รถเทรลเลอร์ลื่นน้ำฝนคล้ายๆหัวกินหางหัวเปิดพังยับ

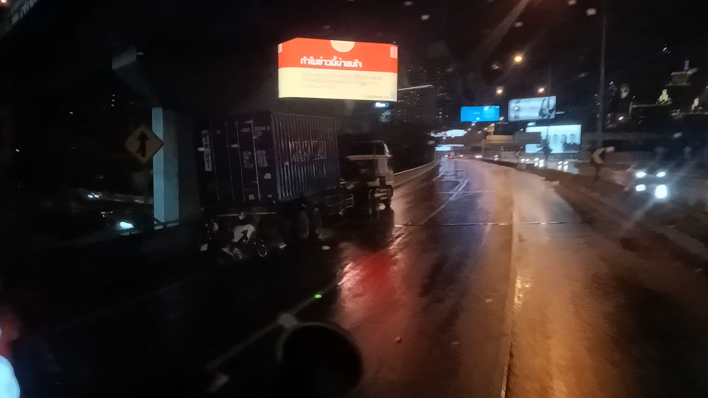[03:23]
ลื่นนะครับดูไม่ออกนะว่าสาเหตุมันเป็นเพราะอะไรยังไงแต่เหมือนมันพับฝาดหัวฝาดเหมือนว่าอะไรนะมันถ้าประสาเทล่อเขาเรียกว่าแหวอัง никто  ขอบทางล Vorteil